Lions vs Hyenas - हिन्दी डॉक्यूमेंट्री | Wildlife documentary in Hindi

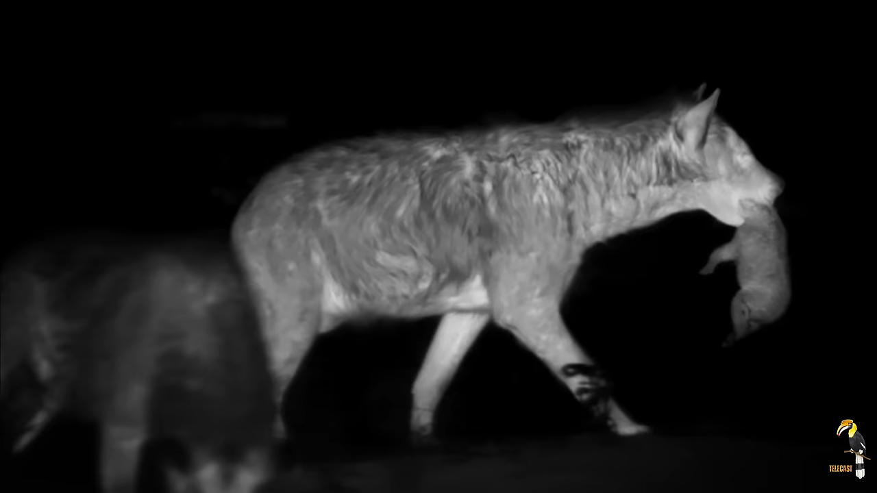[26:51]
है मुख्य खो पर कोई ना कोई पहरा देता रहता है इसलिए जब माएं दूर जाती हैं तो उनके बच्चे हमलावरों से सुरक्षित रहते हैं
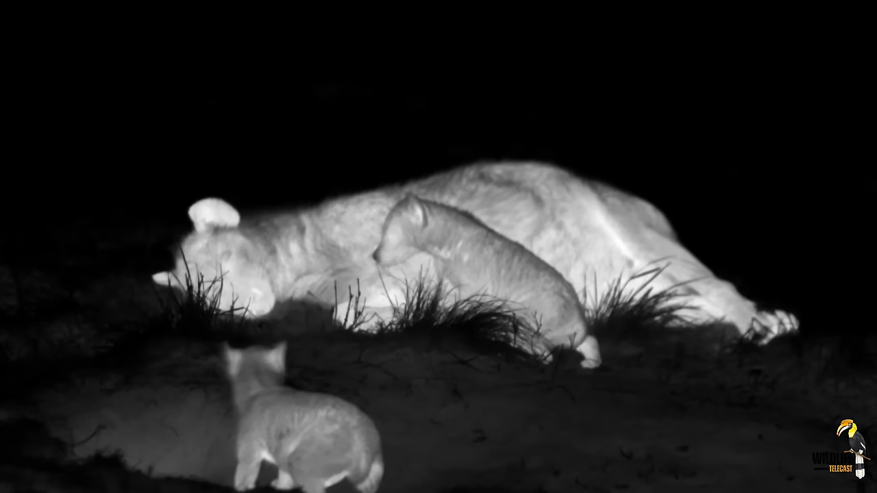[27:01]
इस सुरक्षा का हिस्सा बनने के लिए माओं को जुंड की गतिवीधी का हिस्सा बनना पड़ता है
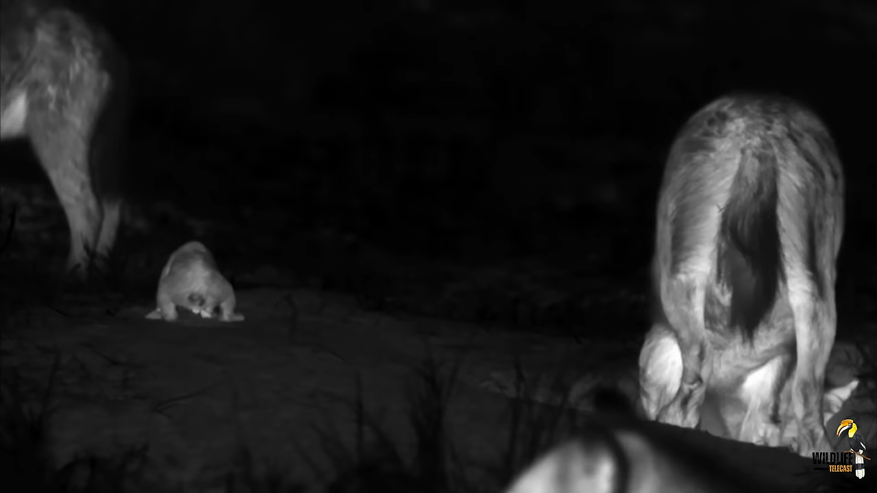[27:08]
इसके रिष्टेदार इन बच्चों से जान पहचान कर रहे हैं
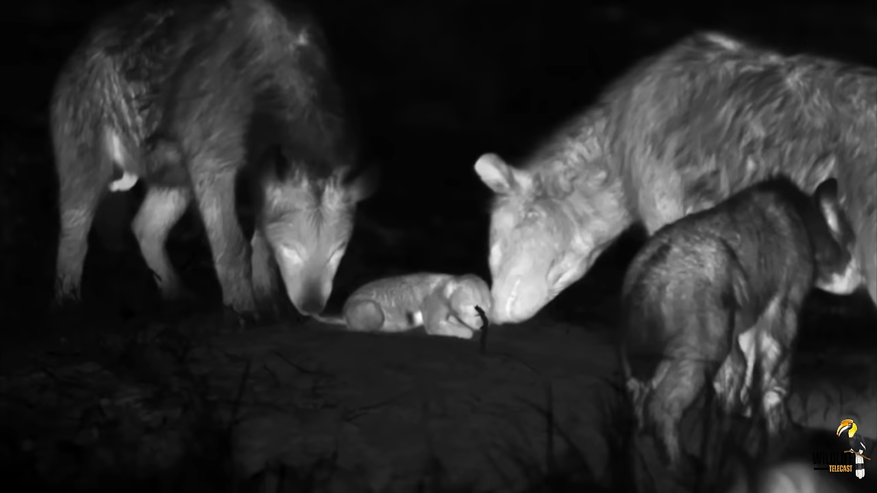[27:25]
एक मादा लकडबगह कुछ ज्यादा ही करीब आ रही है हालांकि इसकी उम्र कम है और ये माँ लकडबगह से कमजोर भी है पर चुकि इसकी माँ उचे दर्जे की है इसलिए इस घुस पैठिया मादा का दर्जा भी काफी उपर है
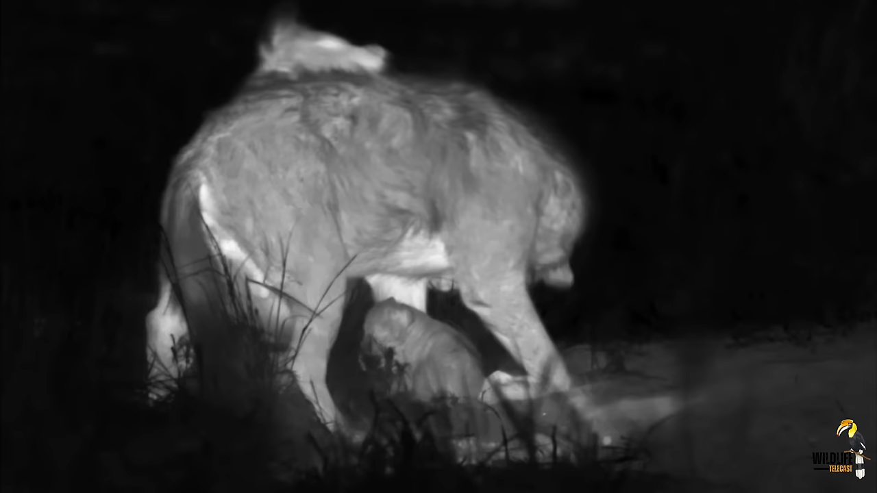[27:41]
और ये इस मादा को चुनौती दे सकती है आमतोर पर जीत नौजवान लकडबगह की होती पर यहाँ एक बच्चा दाउफ पर लगा है मा ये भूल गई कि ये उचे दर्जे वाली मादा है उसने उसे बहुत अच्छी तरह सबक से खा दिया है
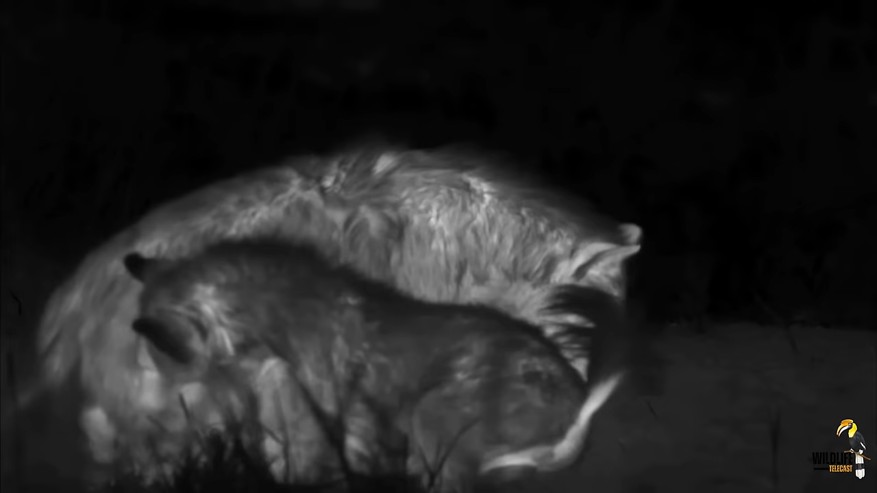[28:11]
अब वो अपनी बच्चे को लेकर सुरक्षित जगह पर जा रही है
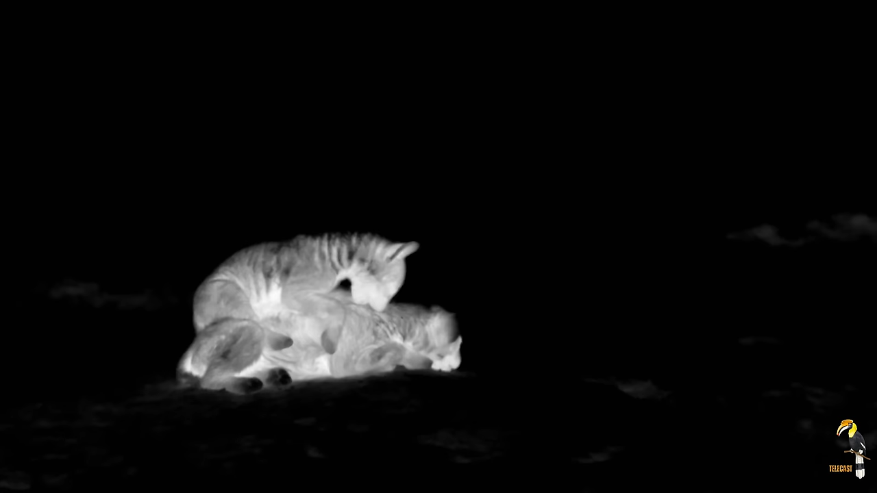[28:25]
रात की ठंड में सबका गुस्सा ठंडा हो गया है
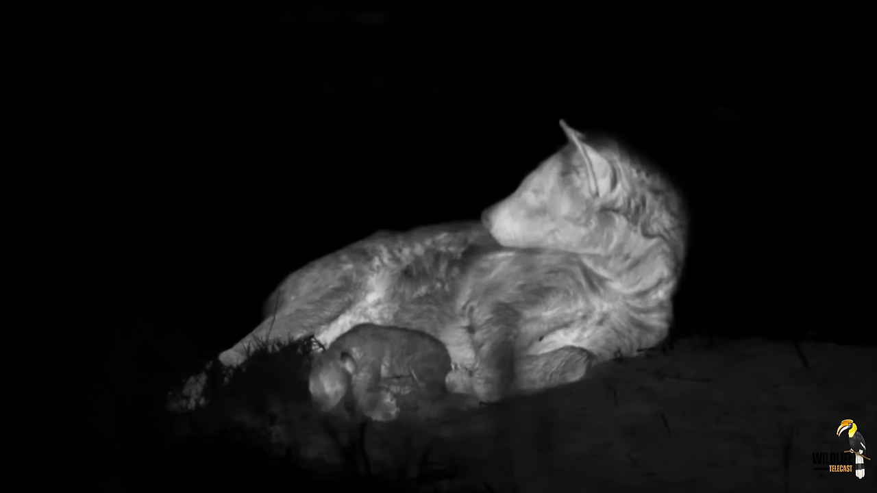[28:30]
मा ने अपने बच्चे के लिए एक जगह खोज ली है और अब वो दूद पी सकता है